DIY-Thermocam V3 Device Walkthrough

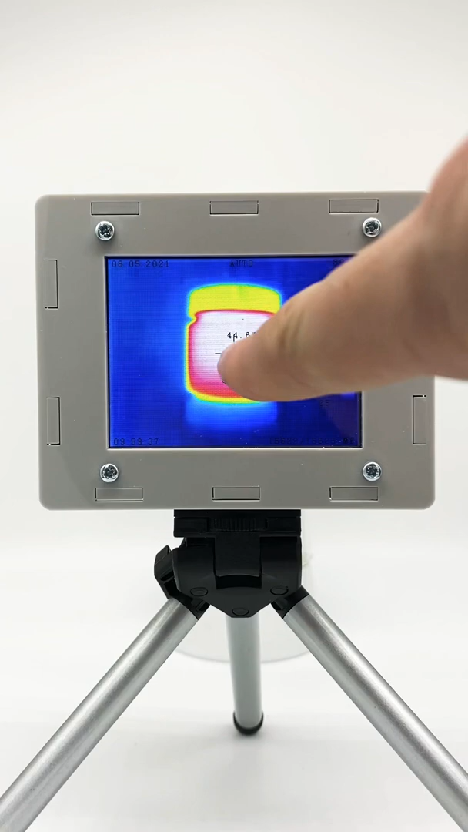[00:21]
This is the screen that you see when the device is turned on. In the back of the device you see warm water. You can clearly see the spot temperature in the middle as well as the hottest point that is currently inside this tube of water. You can also see a temperature bar on the right side.
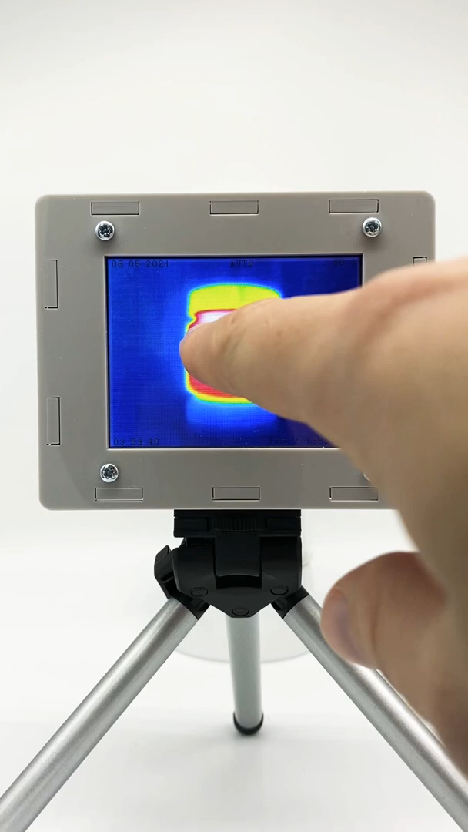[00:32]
When you touch the screen you go to the main menu. Here you have a couple of options. Let's go through the different options.
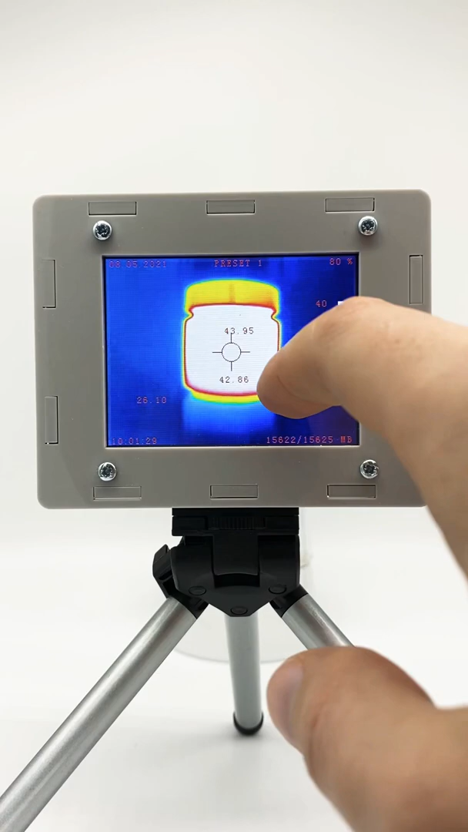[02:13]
We only have one so this is how it is now but we can go here and go back to auto and for example now we could by pressing the screen long just lock the limits in this range.
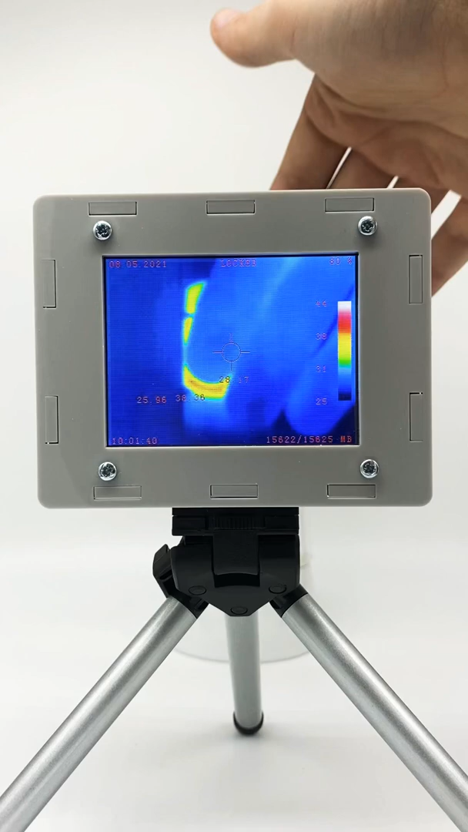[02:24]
You see even if I have my hand here the temperatures they won't change. Let's unlock it again and now let's see hot cold. This is very nice so you can identify hot and cold zones in the screen.
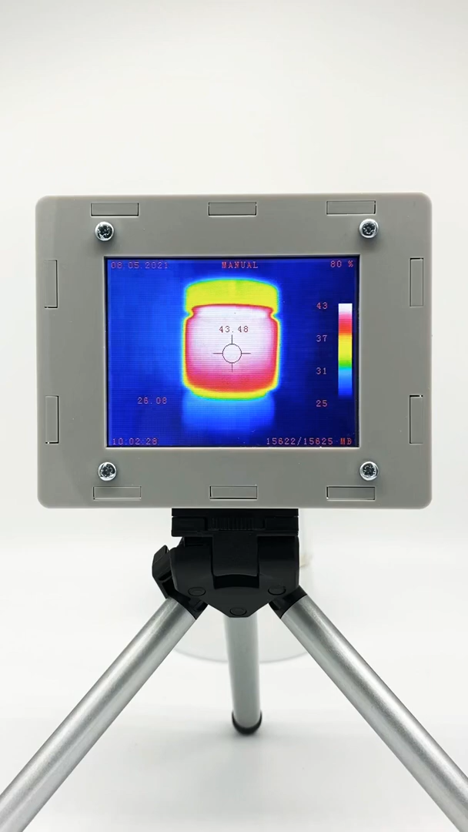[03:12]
So let's say we are now happy with this photo and just press the button push button on top once it saves it to the internal SD storage. Here you see how much memory you have still free in the storage. There's also other information like time, date and the battery level. So let's say we want to view the images.
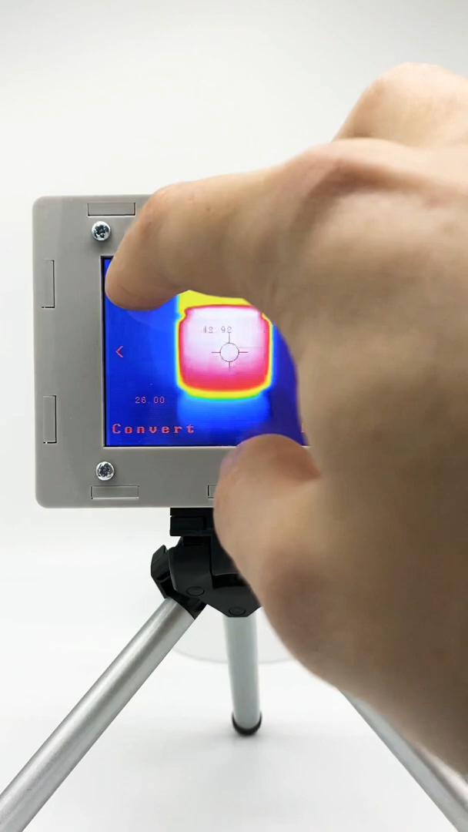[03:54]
yeah for example here we only have one image but let's
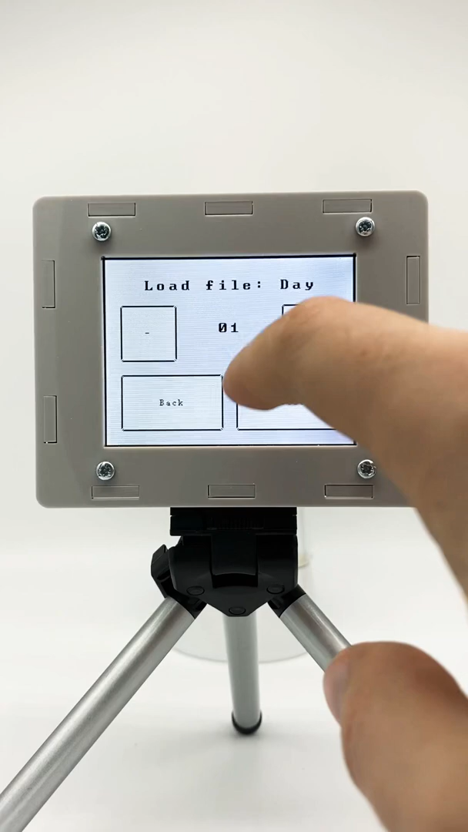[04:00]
say this is the first day so now we have another image. Then this also would work for videos.
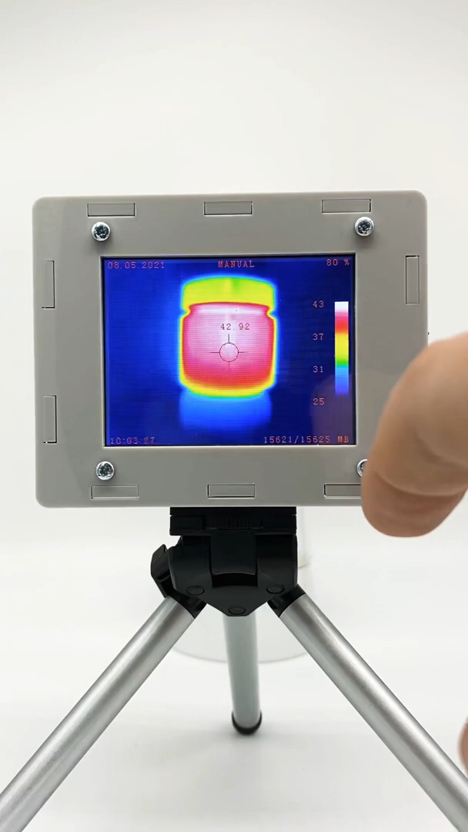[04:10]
So let's say we want to record a video then we can press the button long and we can say we want normal so this is as fast as it can and now you see it creates frame after frame and saves it to the internal SD card.
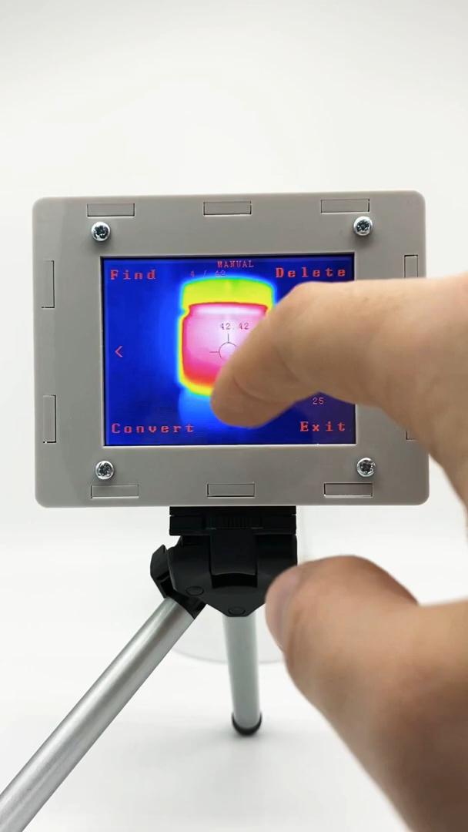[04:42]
and we can just I mean not a lot is happening right now but you see it's going through the different frames. Let's pause it again. Okay what else do we have?
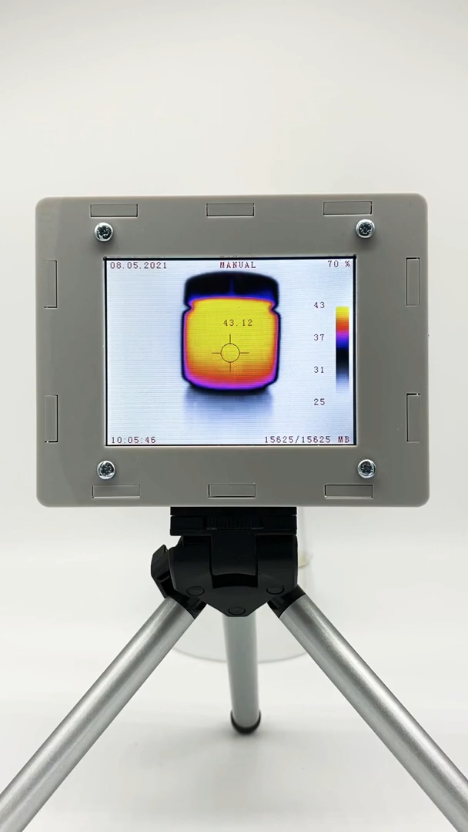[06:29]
another one would be iron black and you see that the temperatures have changed now also the range on the side has changed now. Then what else can we do?